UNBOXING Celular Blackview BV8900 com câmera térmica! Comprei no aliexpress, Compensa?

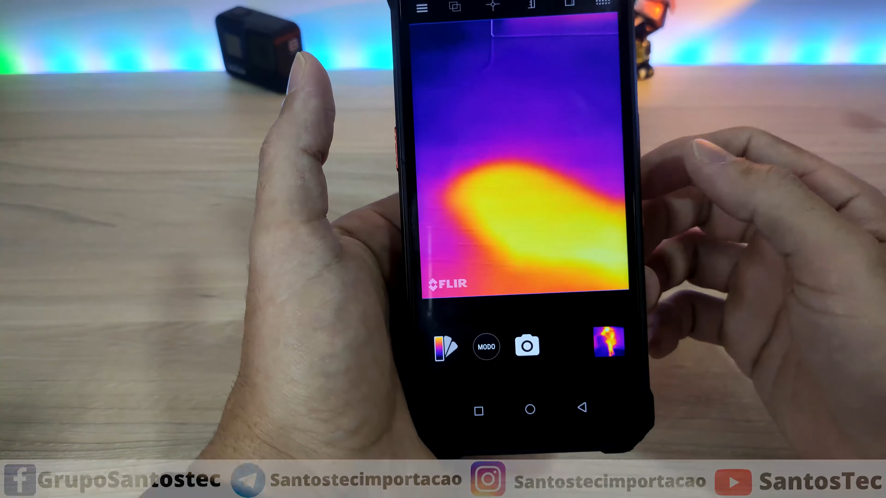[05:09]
essa daqui é a câmera FLIR tá E olha só que ela é muito top Ela pega
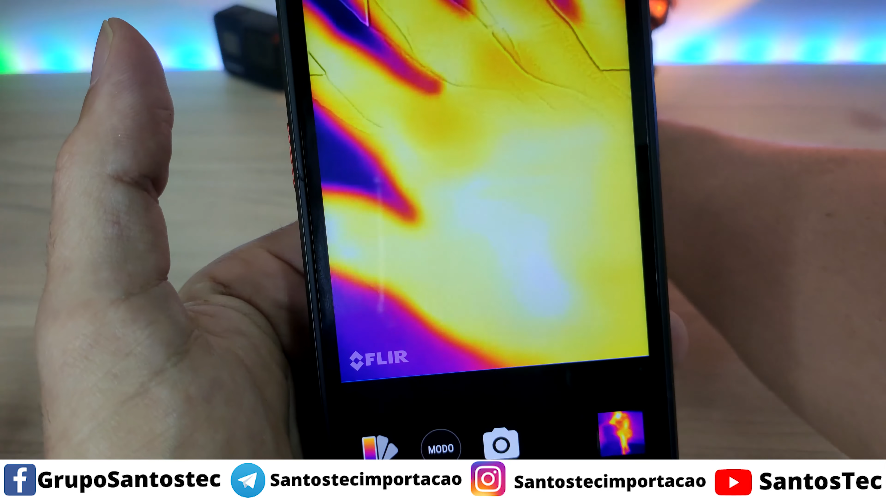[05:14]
a caloria aí ao redor né E provavelmente ela pega onde está
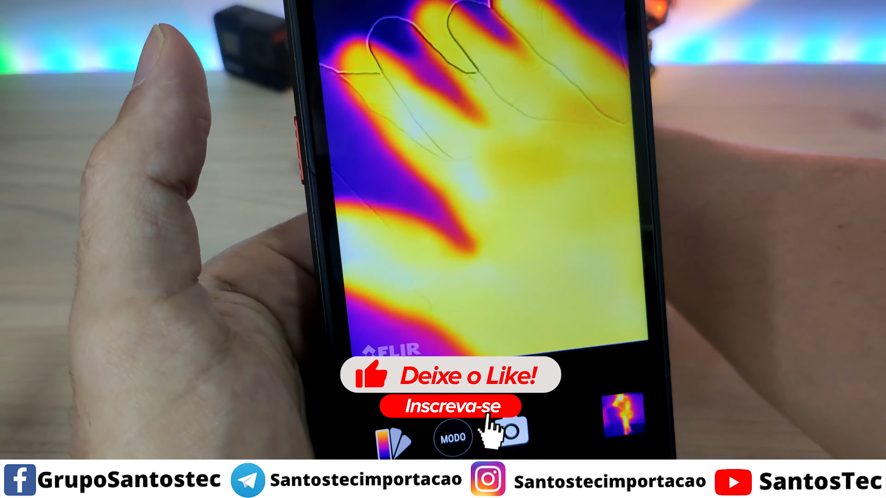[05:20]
mais quente e destaca Se eu passar a mão aqui na mesa Olha, vocês podem ver Olha que doideira Onde eu passo a mão Ele fica Mostra
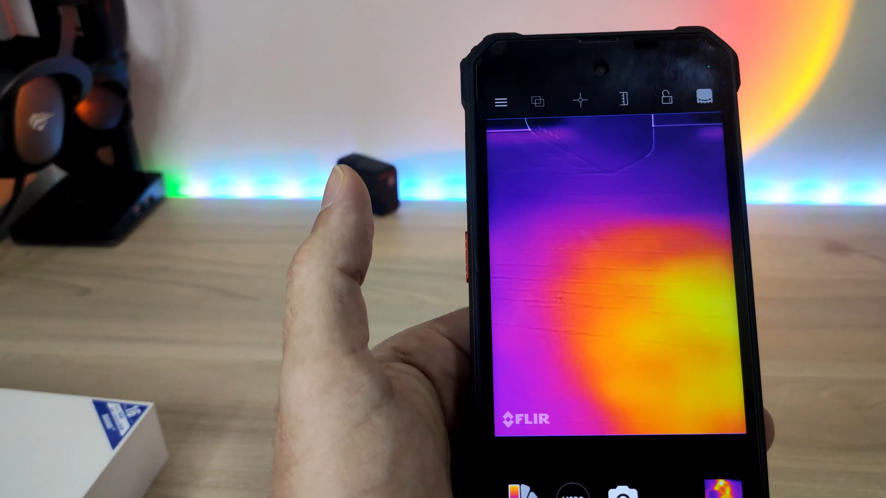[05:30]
aí que está mais quente É muito legal Esse aqui tá Essa função Olha, onde eu passei a mão aqui Tá bem mais quente E mostra aqui também Olha Ali eu tenho uma lâmpada de LED Olha lá Ela
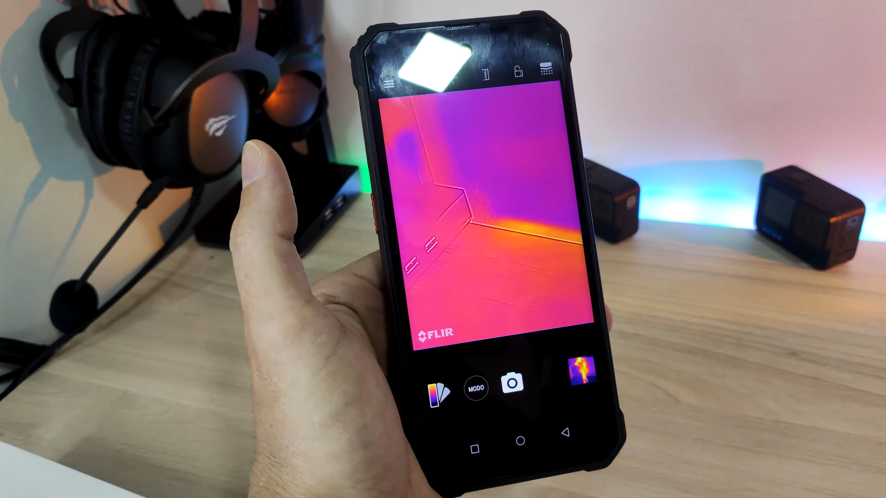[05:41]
fica mais claro né Aquela parte E é muito top isso aqui Mostrando aqui o meu celular Meu outro celular Olha só como é que fica Muito bacana Ele
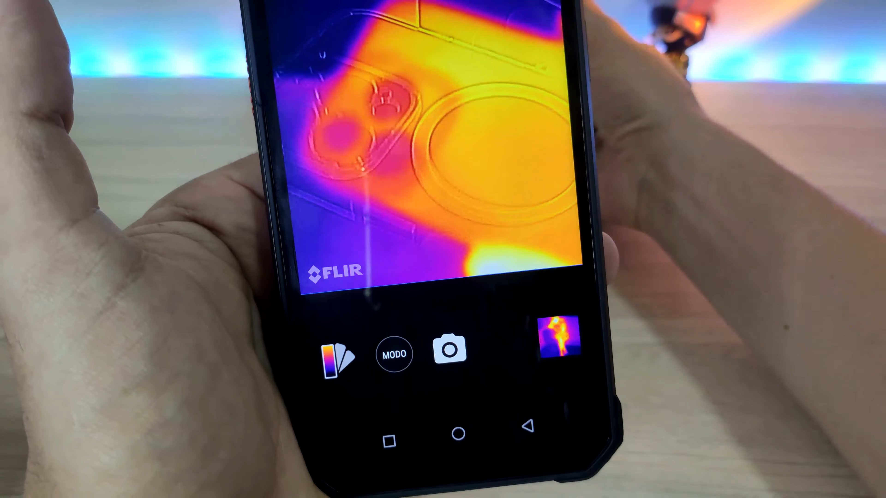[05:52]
destaca mesmo aquilo que é Que tem mais caloria E vocês podem ver
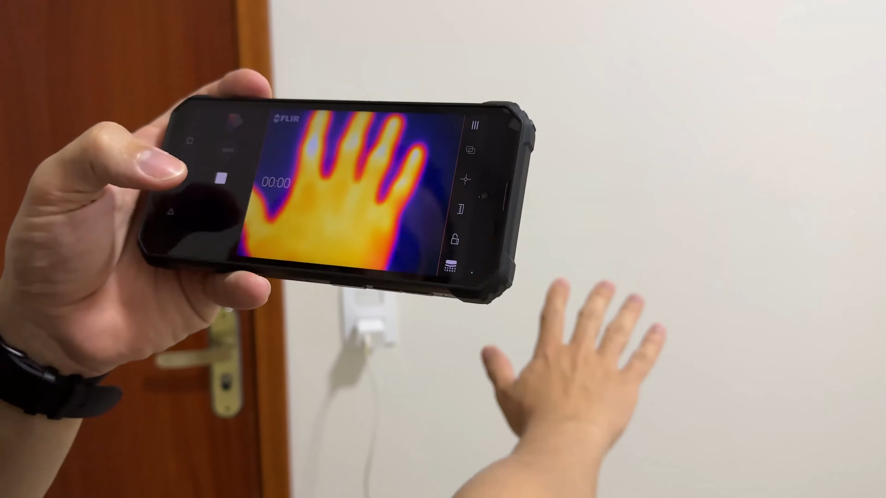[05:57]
Olha que massa A lâmpada tava acesa
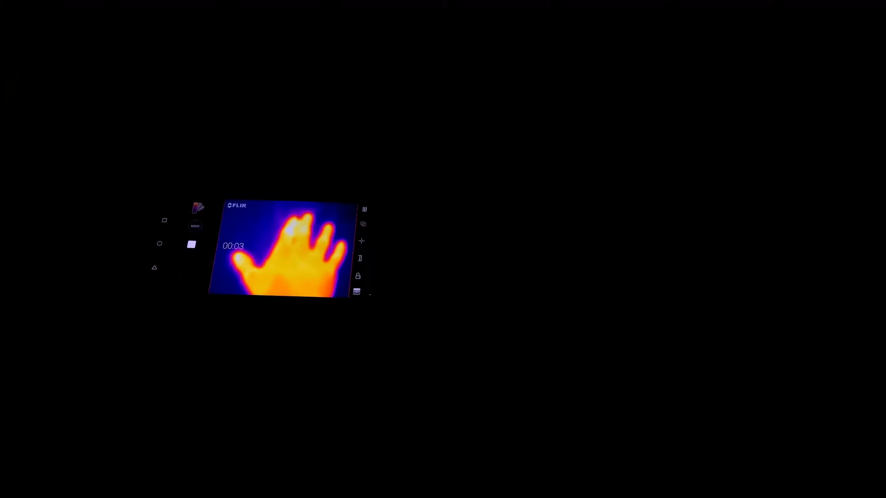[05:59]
Eu
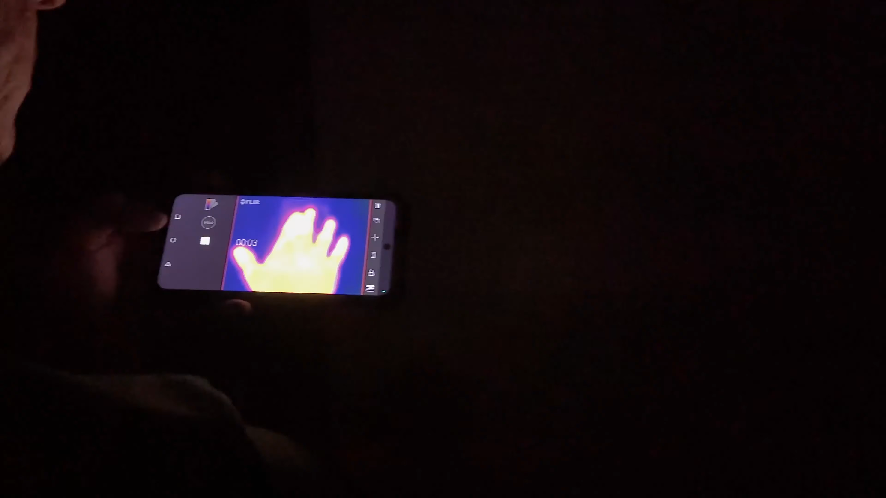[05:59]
apaguei E ele pega todos os detalhes de
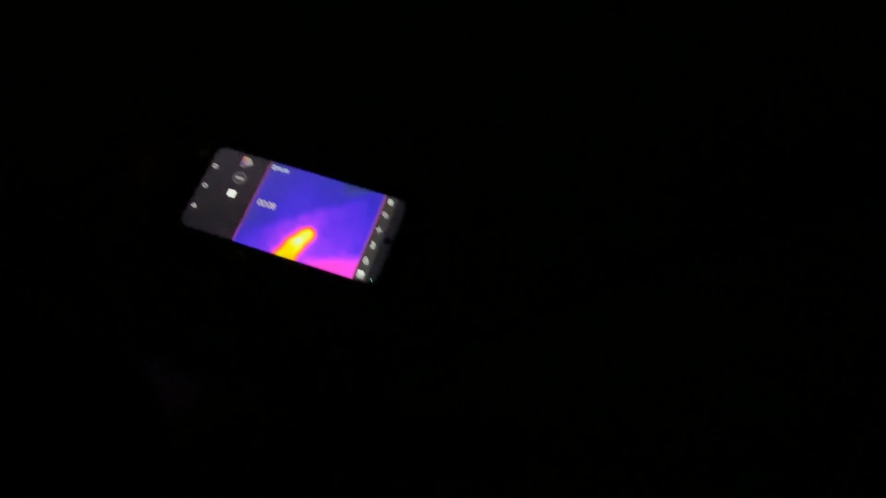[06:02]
temperatura Eu tinha um celular ali em cima da cama E aí eu fiz o teste Colocando a mão na parede gelada